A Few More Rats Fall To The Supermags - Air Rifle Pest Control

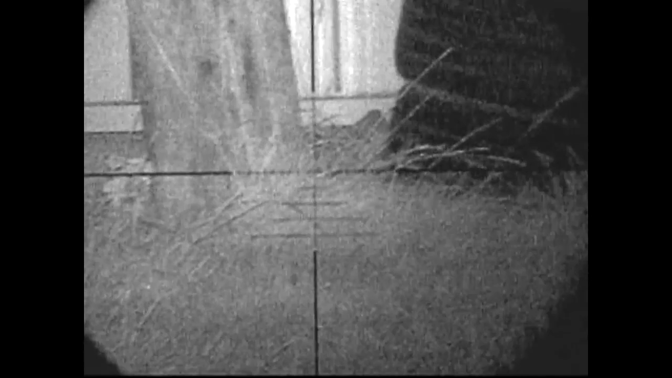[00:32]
useful come back to the farmhouse that last week to see if I could get some more rats so this area is where I spent a lot of time last week a lot of rats coming out sticking the faces out and getting it shot
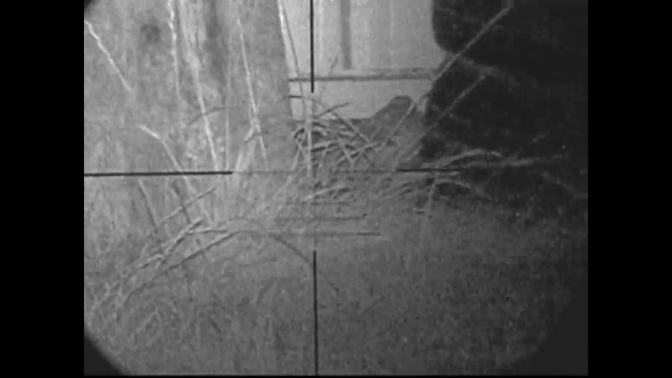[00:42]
off this time there's not so many out there so
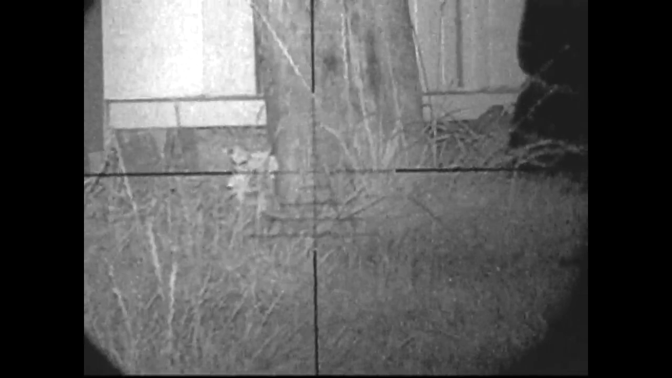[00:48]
I'll move down to the end of the barn and I saw this lovely bonfire
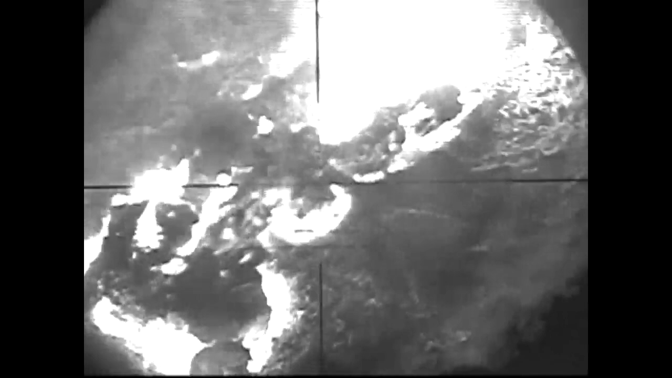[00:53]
this is where any rats are going to go this evening
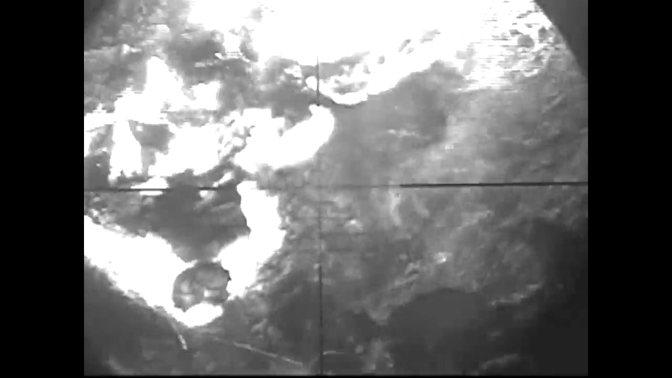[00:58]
pretty much as soon as I set up spotted this
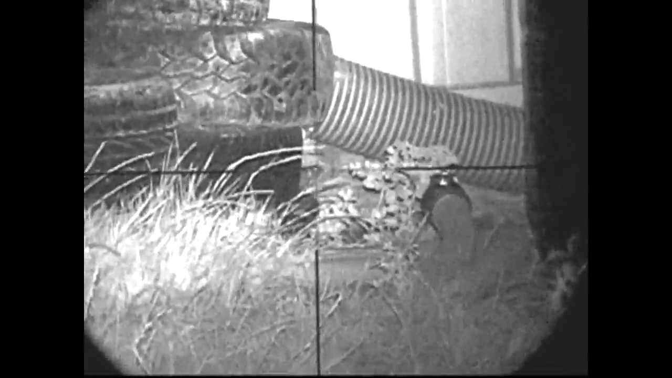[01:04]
sticking his head out having a free feed on the cat food I put down for him so I've got him with a head shot there as you can see he's jumping around see
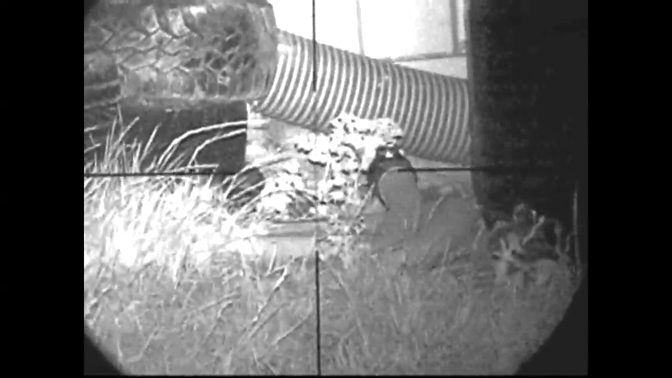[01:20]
the tail going just tracking him at the
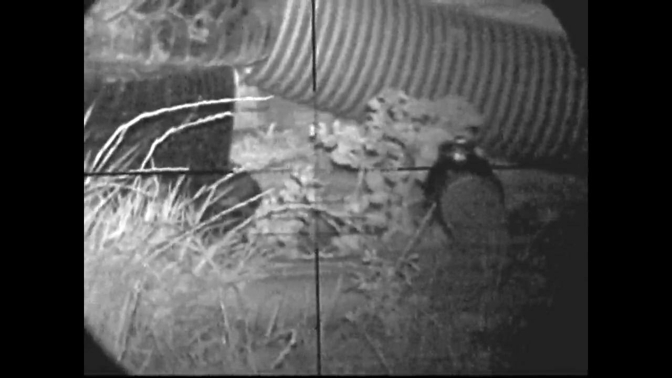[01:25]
moment make sure he is dead and
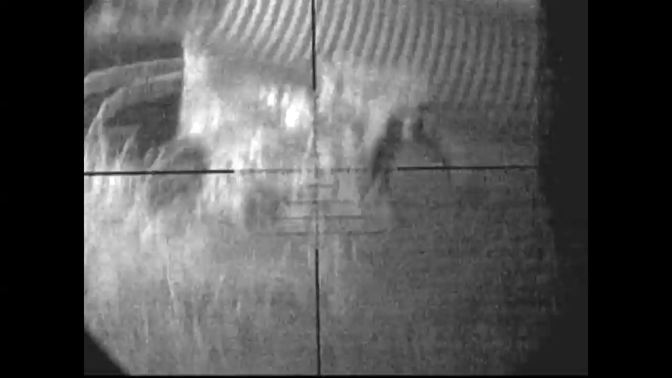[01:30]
if not I can get him with a follow-up shot he's
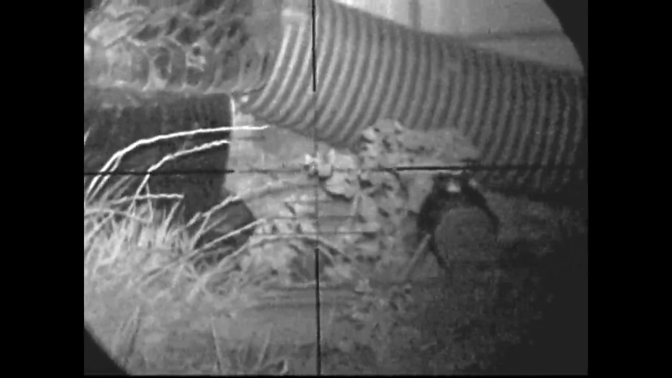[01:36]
jumping around as you'd expect from a head shot and
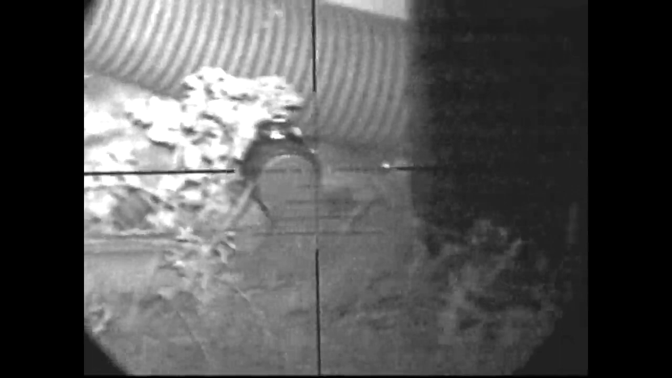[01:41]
he kicks himself out under the pipe just give him a second shot just to make sure that
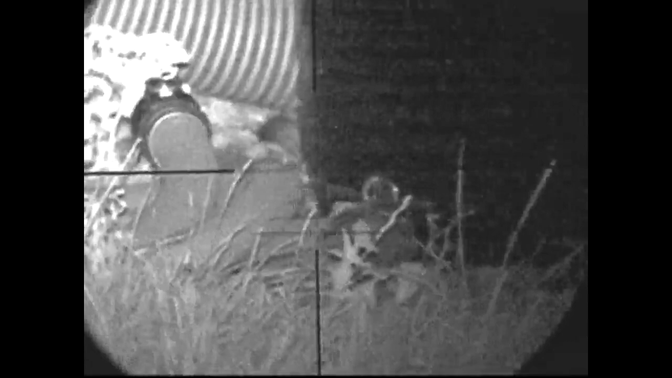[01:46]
he's dead just having a scan along
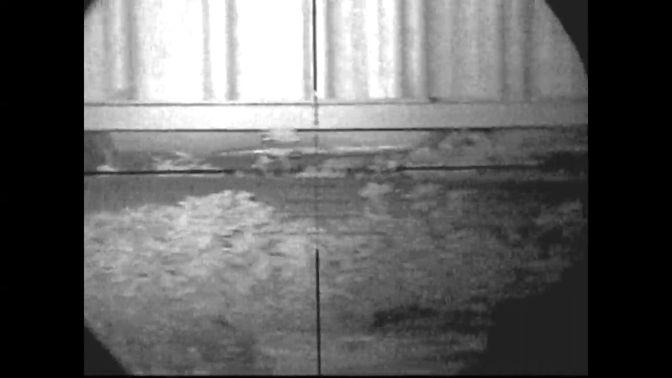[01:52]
underneath the barn here now the grass has grown a hell of a lot since last week which is making it very difficult to pick out the rats and even harder to get a shot on them
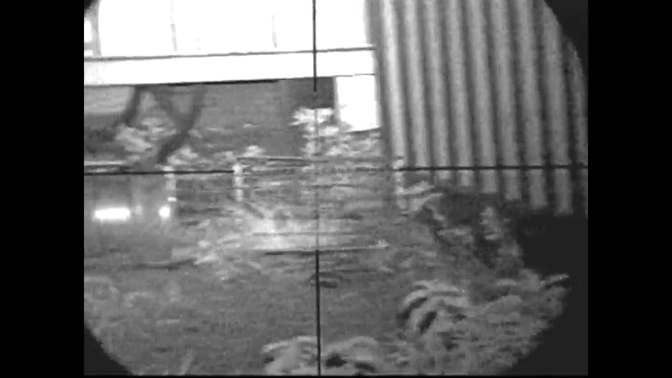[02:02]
but these these are in a perfect place hiding among pallets
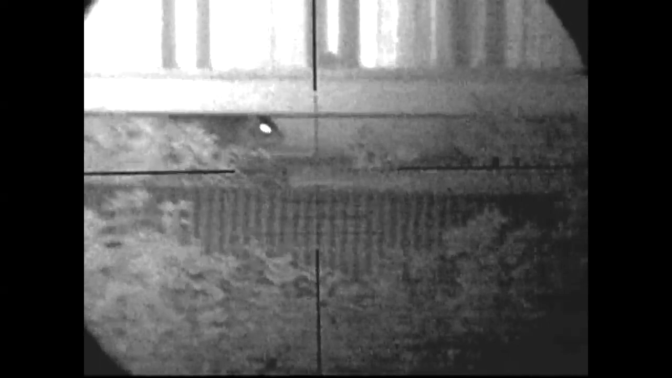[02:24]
they are coming out of the barn and they've got a nice little rat run underneath it there however because of the long grass I can't get a good shot on them gonna have to see
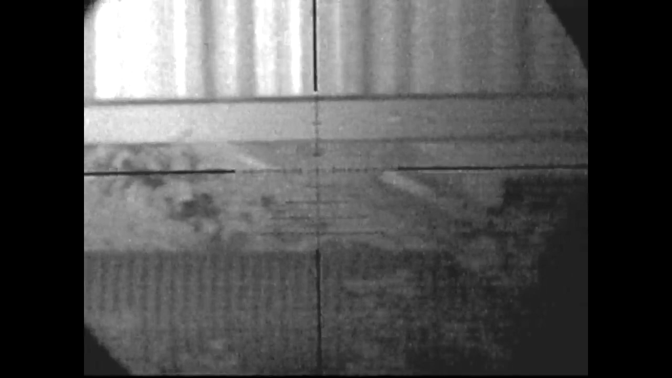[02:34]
if I can cut that grass back a little bit so he's crept along there and
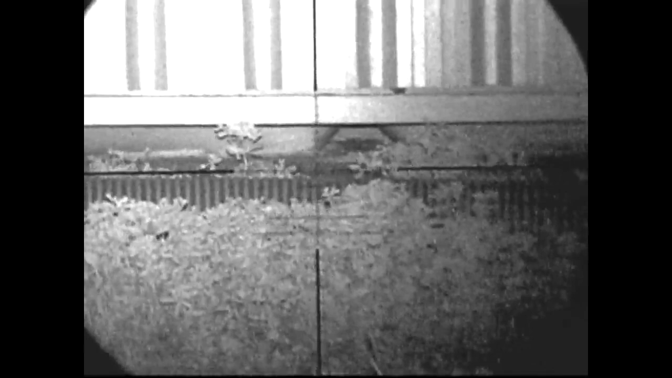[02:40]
he's hidden he's gone right behind some pallets behind the fen traps and he's away
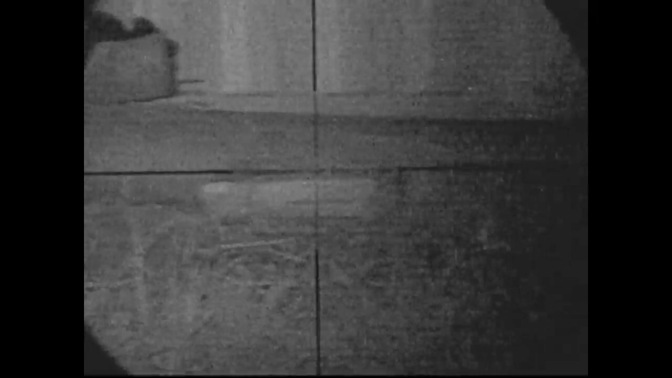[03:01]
this again straight under that pipe work hidden amongst the grass can't see him can't get back over by the pallets there's mr.
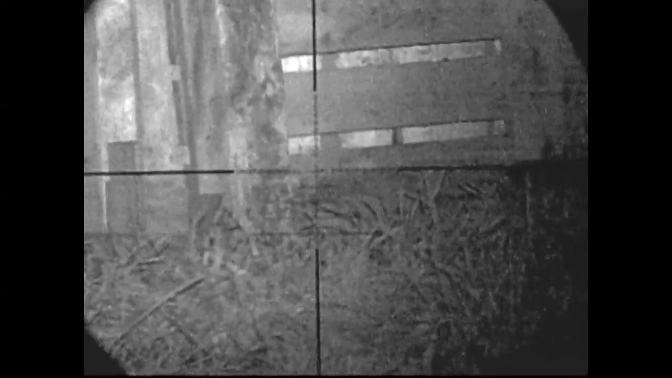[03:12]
rat again and he's gone again and there he is again about 20 minutes after that
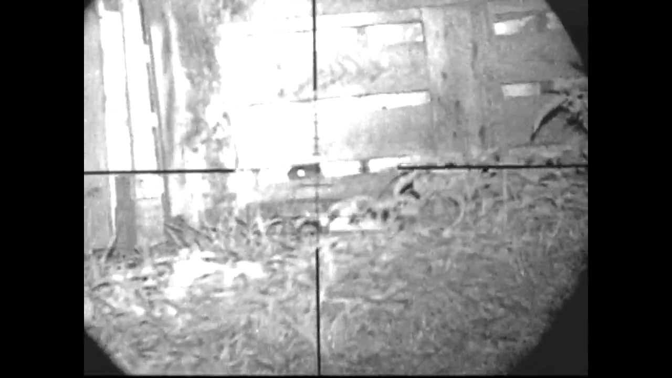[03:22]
I come back round to these pallets and there's another rat sticking his ugly face up so again I think they're coming up from that hole under the ground I've already cleared his friend away by now he's all bagged up ready for the bonfire so I'm just waiting to get a nice clear view of him for a shot